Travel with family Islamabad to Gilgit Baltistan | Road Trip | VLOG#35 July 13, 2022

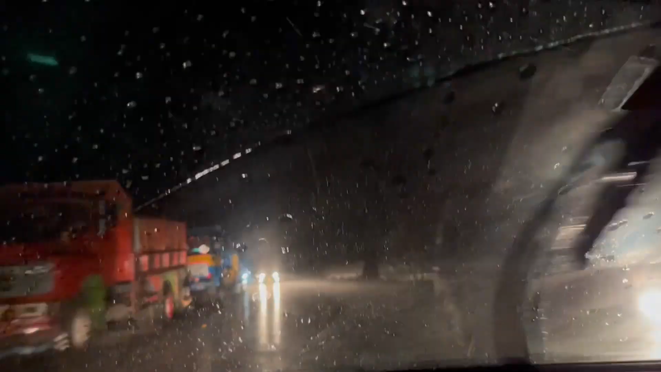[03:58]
ہم نے تقریبا کھالا گوڑ کا
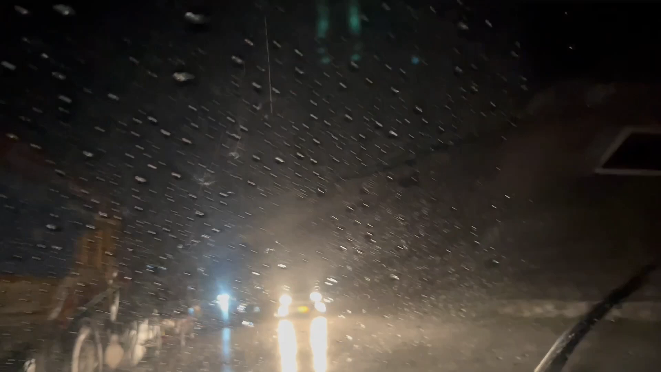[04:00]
ایریا تراث کیا ہے یہ ہے کھالا گوڑ کا ایریا تراث کیا ہے ناغان کی طرح پڑھ رہے ہیں لیکن رات کے اس پہر
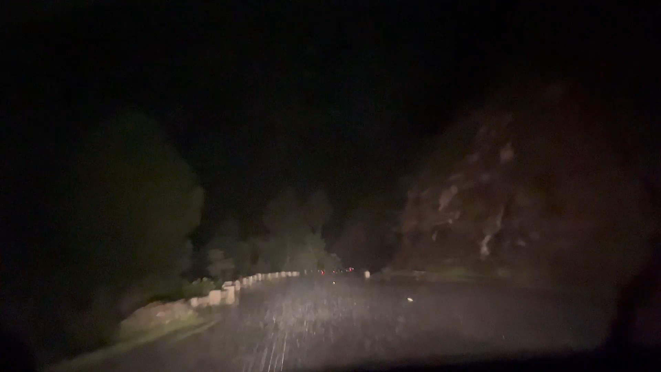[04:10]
تقریبا ساڑھے یارہ مجھے ہیں اور بارش انتہاں یہ غزب کی موزنہ داہار بارش ہے دعا ہم یہ کہہ رہے ہیں کہ روڈ شوٹ بلاک نہ ہوگا
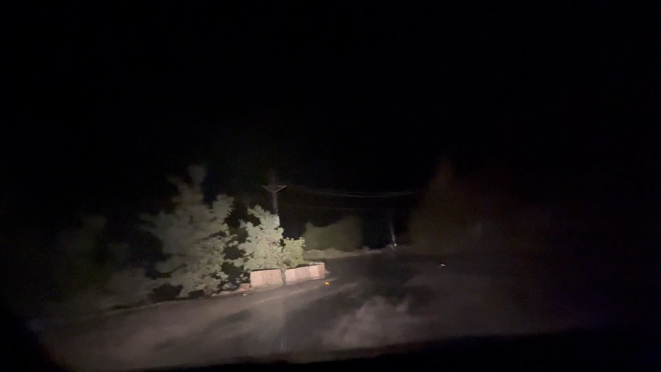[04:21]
اور خیریت سے یہ سفر جاری رہے ہیں اور نہ ان علاقوں میں کیونکہ پہاڑ تھوڑے سے نرم مٹی کے ہیں روکی پہاڑ نہیں ہیں تو اس وجہ سے یہاں زیادہ چانسز ہوتے ہیں کہ اس طرح کی
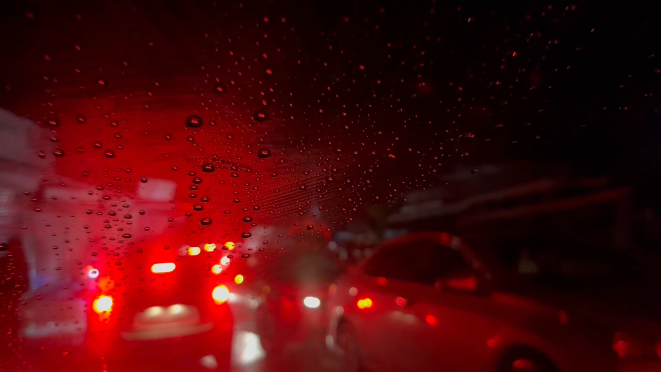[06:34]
کے اس کے بات کوئی آدھا گھنٹہ ہو گیا لیکن ہم اسی جگہ فسے میں تو جانا آپ دوسری